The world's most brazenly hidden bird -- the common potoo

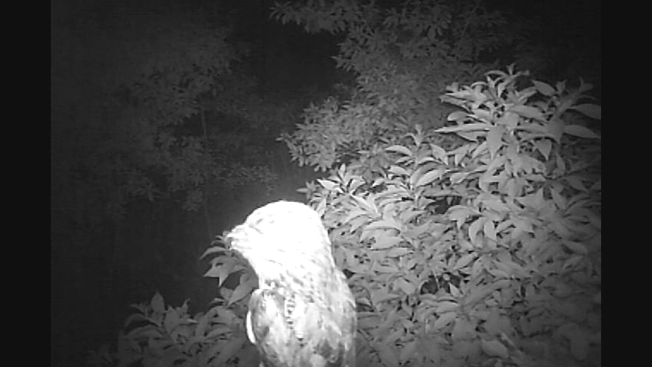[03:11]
Through the night one will occasionally and very briefly leave her resting place to swoop up moths and other insects.